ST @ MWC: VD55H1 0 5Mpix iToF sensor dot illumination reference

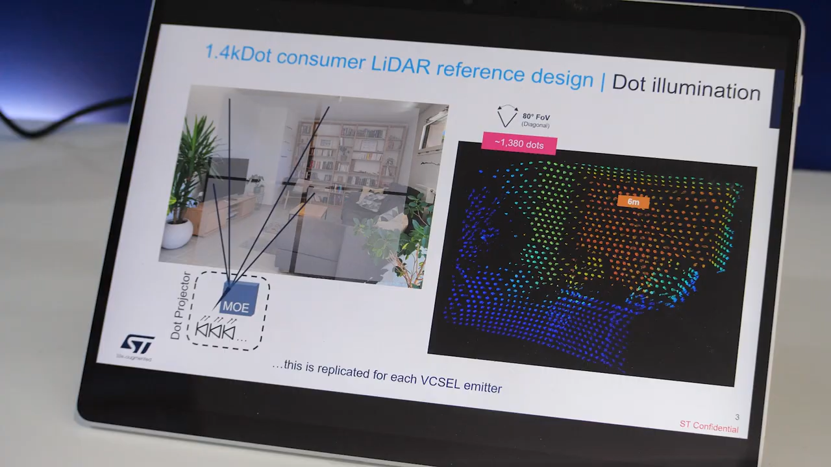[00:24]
È abbastanza semplice. La luce produzione dal Vexcel è focalizzata
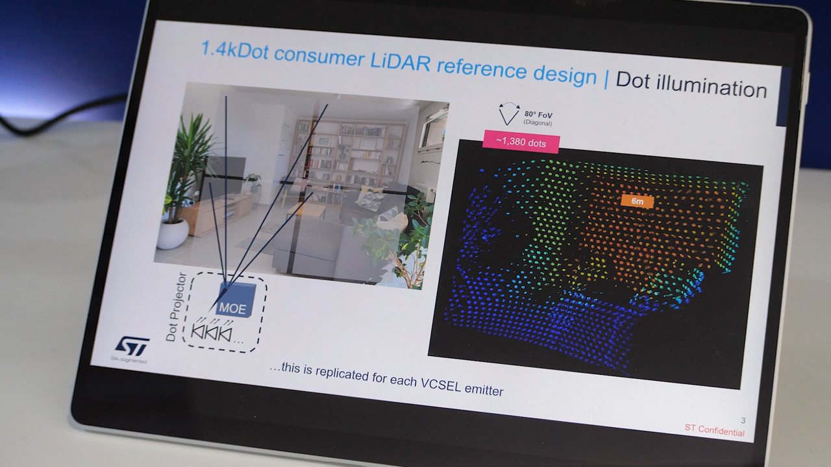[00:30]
con un dot pattern e quindi lo chiamiamo il dot illumination.